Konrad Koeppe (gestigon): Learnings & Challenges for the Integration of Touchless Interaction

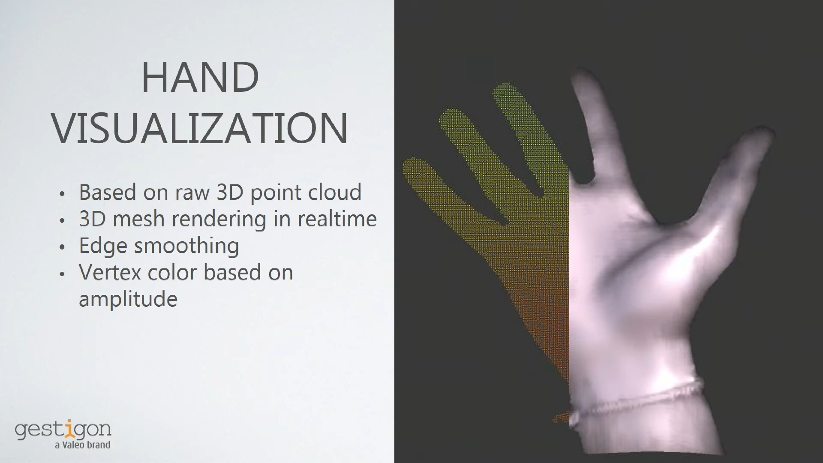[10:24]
anything that you wear like my bracelet or watch or ring would also be visualized and you would instantly know this is my hand and not an artificial one